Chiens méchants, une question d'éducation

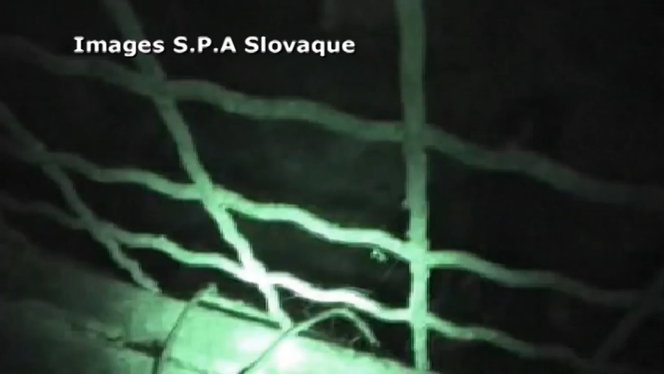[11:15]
Plongé dans le noir, au milieu de leurs excréments, des dizaines d'animaux.
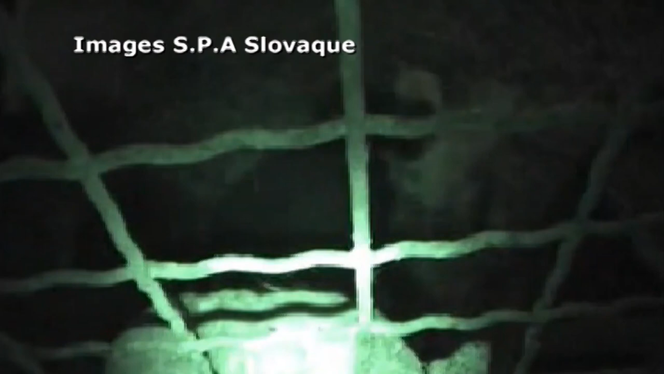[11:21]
Des chiots séparés bien trop tôt de leur mère.
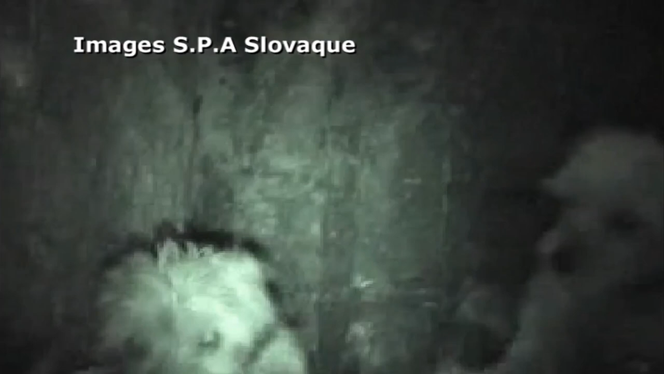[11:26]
Des conditions d'élevage déplorables qui font de ces chiens non sevrés.